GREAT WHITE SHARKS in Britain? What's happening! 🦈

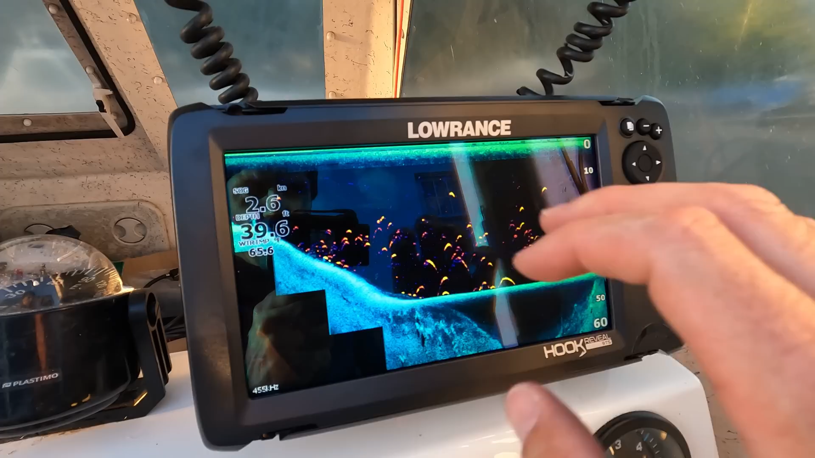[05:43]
On screen: depth 39.6 ft
these sort of fish finders are really good for finding big masses like sharks and that's why i went with
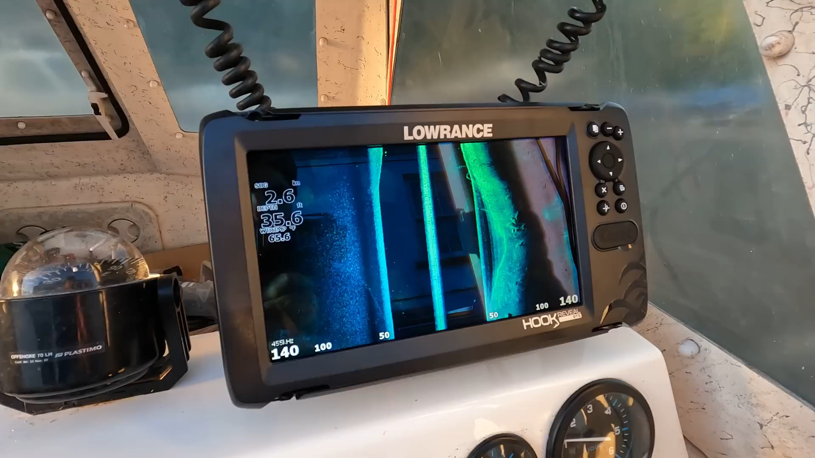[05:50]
the low rant one that i went for based on people who go out catching taupe fish which is a form of shark there's been some really good